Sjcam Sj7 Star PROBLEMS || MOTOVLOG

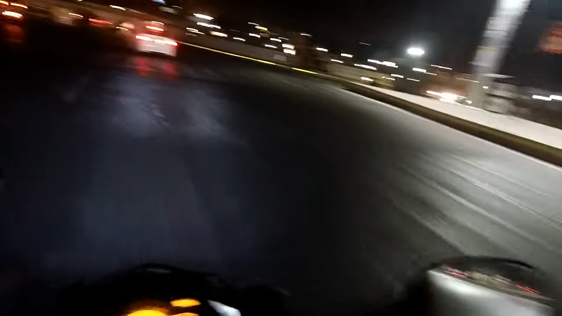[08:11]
Squids everywhere with her girls. हाँ, so battery life was good, लेकिन उसको अगर बाबा ऑन ऑफ करते थे तो battery life was screwed. It hardly gave me around 40-50 minutes. अगर मैं बार बार ऑन ऑफ करके यूज़ कर रहा था, बट इस कैमरे को मैं बार बार ऑन ऑफ करके यूज़ करता हूँ तो ऐसा कुछ नहीं होता है, इट गेव मी pretty good battery life. Oh, there's a Mini Cooper. And there's a squid on tripling with two women's.